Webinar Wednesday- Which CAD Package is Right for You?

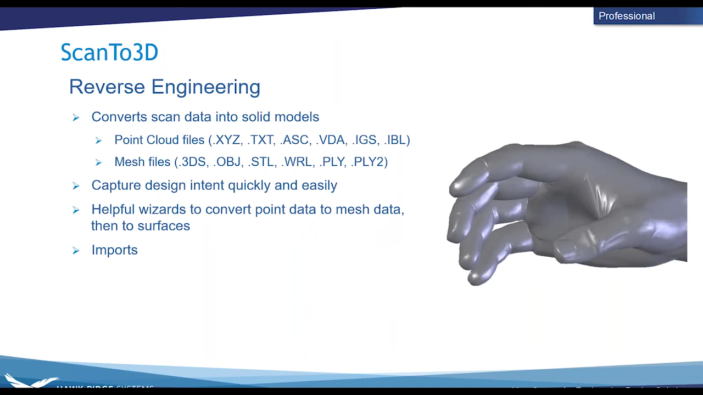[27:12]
With the help of automated tools, SOLIDWORKS can take scan data and generate surfaces and bodies to capture design intent quickly and easily and convert the information into SOLIDWORKS geometry. After importing, you can always work with files in their native mesh formatting with the new mesh body type.